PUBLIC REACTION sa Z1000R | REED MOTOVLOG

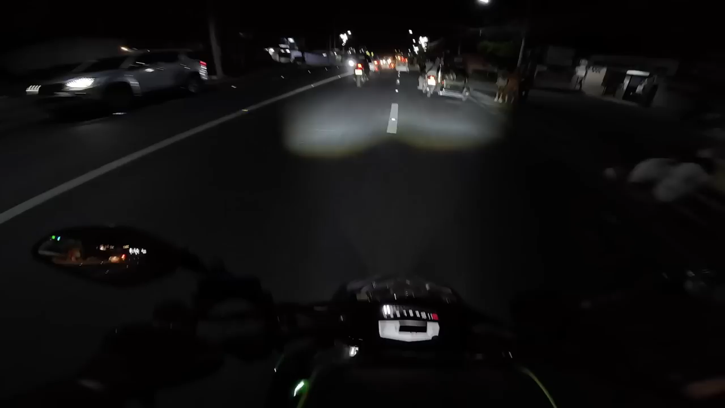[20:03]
tol, sarap ng tunog na kakamis. Woohoo! Ayun oh, underpass. Ito medyo delikado yung corner na to.
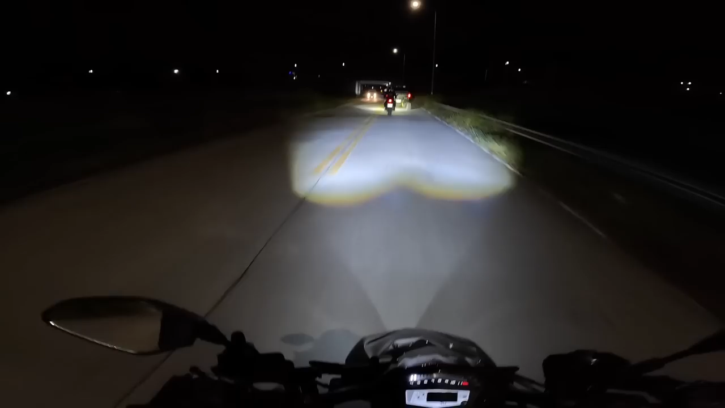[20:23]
Wala akong makitang poste ng ilaw banda dun. Woohoo! O diba? Ang dilim, may poste ng ilaw pero walang ilaw.